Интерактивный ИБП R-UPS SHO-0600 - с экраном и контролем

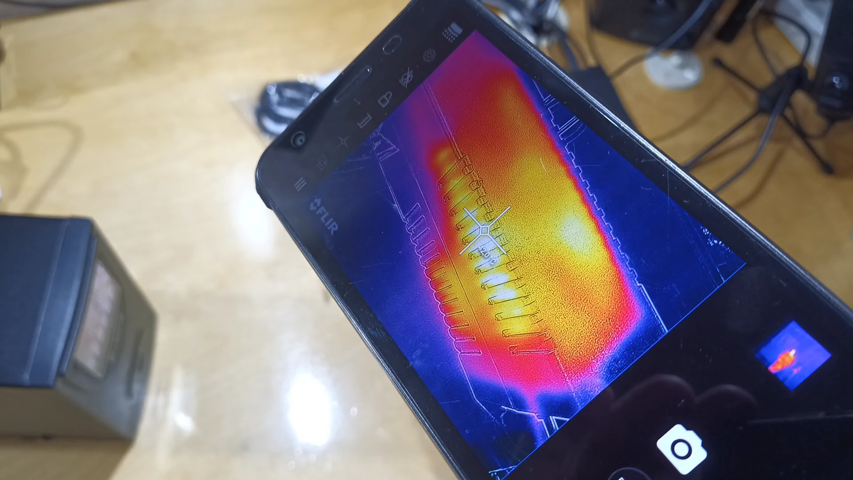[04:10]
бесперебойник это жесть какая-то если я правильно вижу внутри у него 42
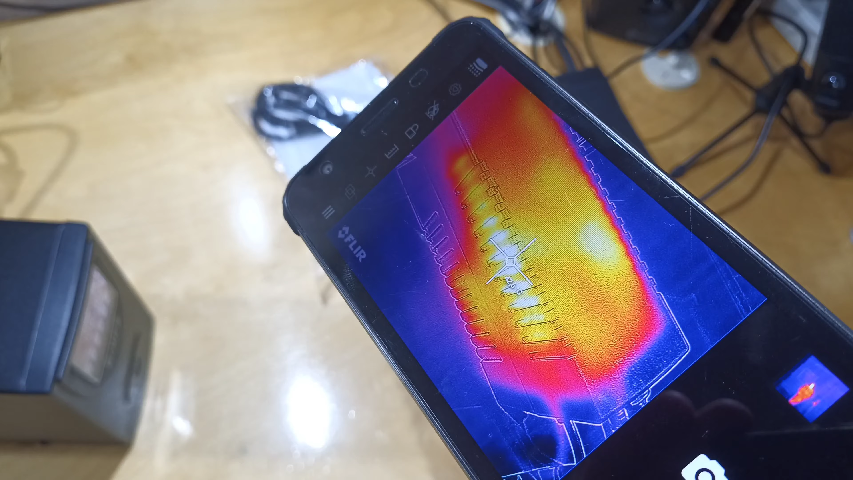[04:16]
с лишним ну вам наверно даже виднее будет на большом экране если кто смотрит
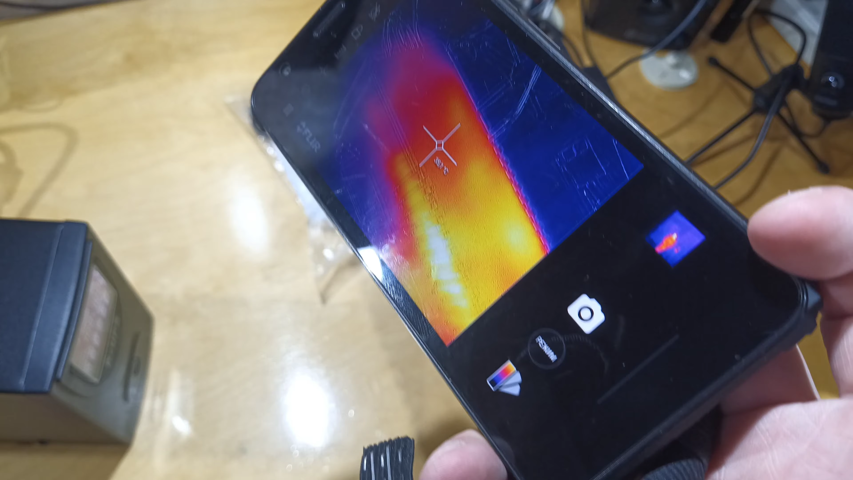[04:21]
сверху в общем сверху тоже теплый но не настолько
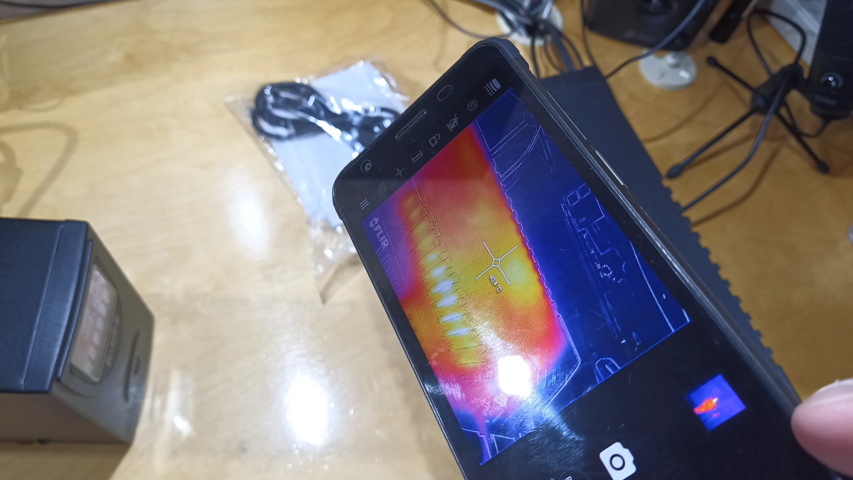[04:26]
ну короче горяченький переводим на этот
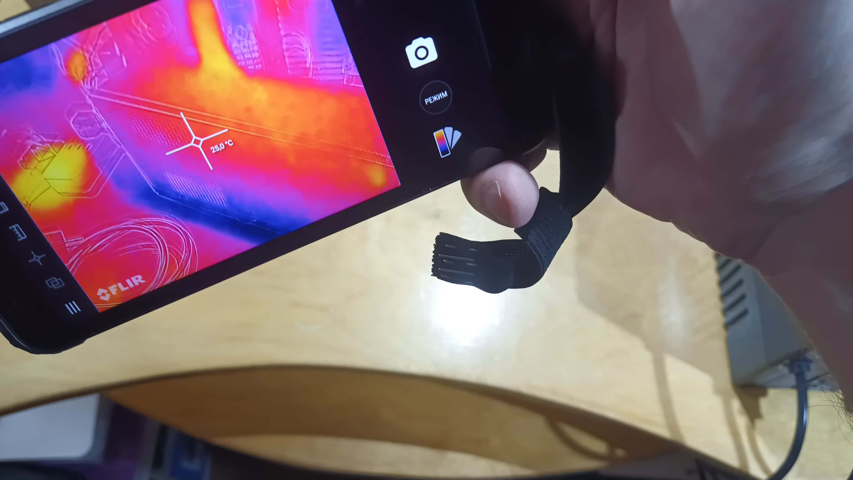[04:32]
ну что-то я вообще не вижу чтобы он крылся вот
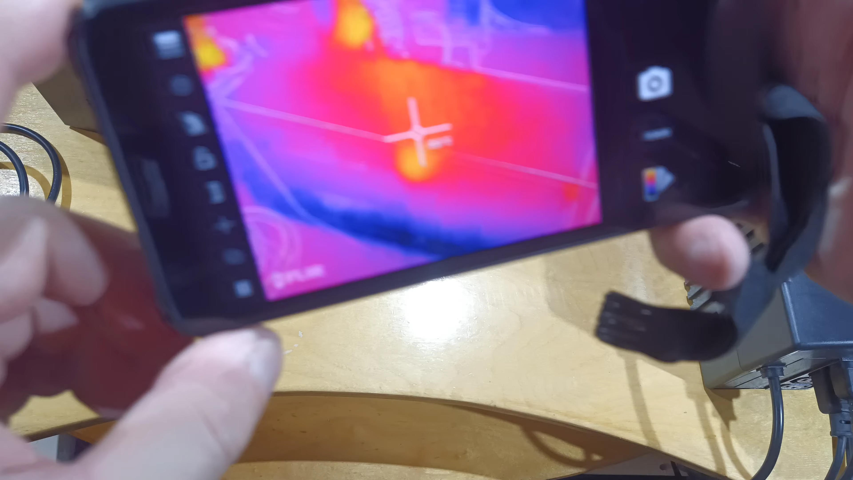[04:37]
где я брал пальцами там и есть нагрев а в остальном
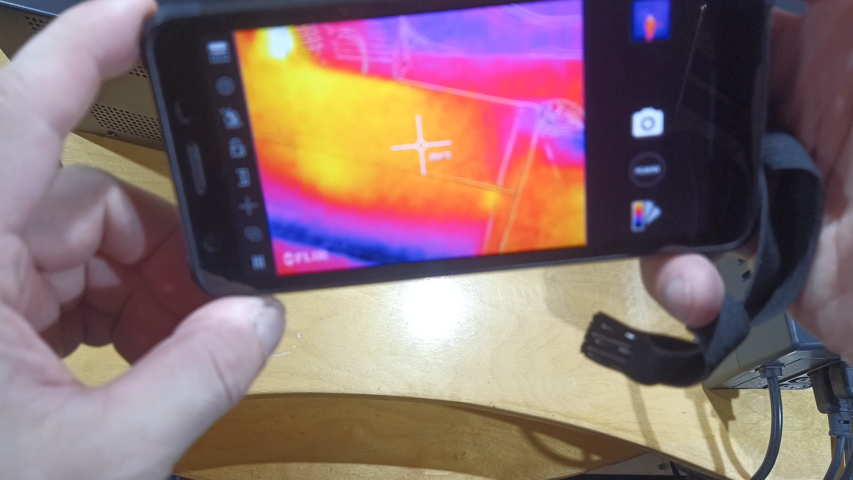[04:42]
он холодненький но поживем увидим я думаю все изменится я вот
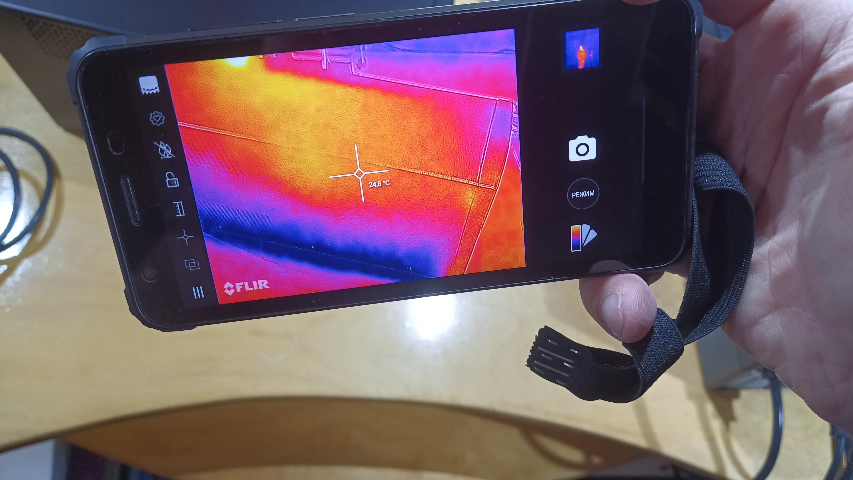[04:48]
фокус перенастроил то есть видите до 25 градусов
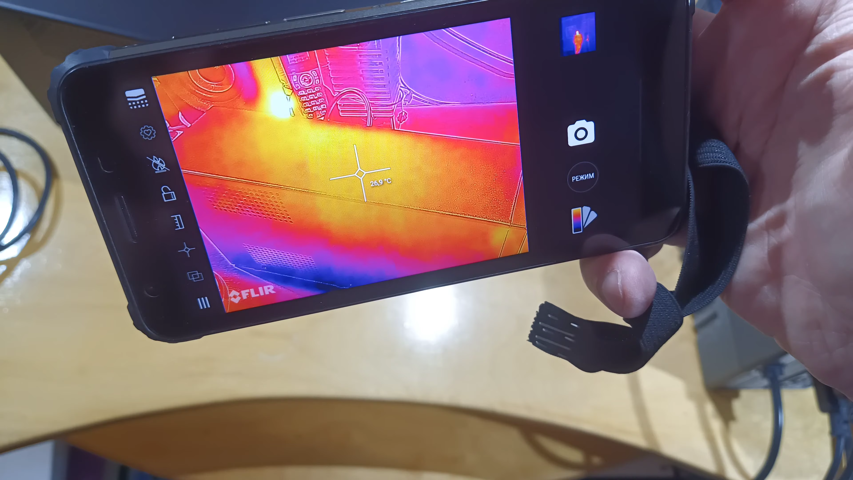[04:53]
максимум смотрим что будет под нагрузкой меняем местами то есть этот сейчас будет выключен вместо него будет подключен этот